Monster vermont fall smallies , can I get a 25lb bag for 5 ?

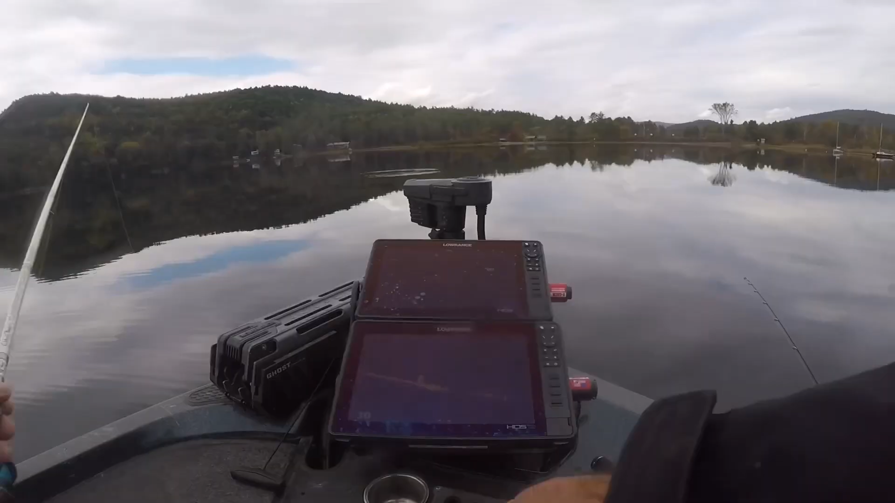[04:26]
guys can see you guys can see that fish right there my bait is literally literally right next to him coming down
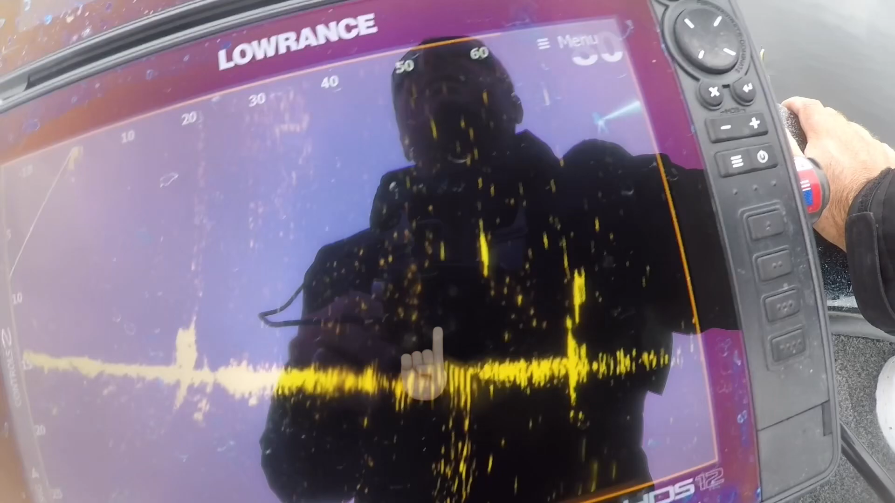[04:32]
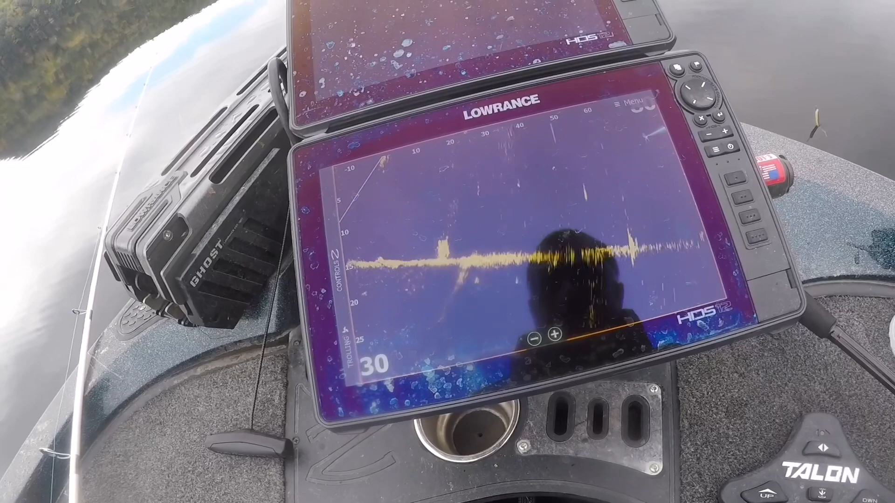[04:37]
there's a bunch you're interested in it but we're gonna throw the drop shot there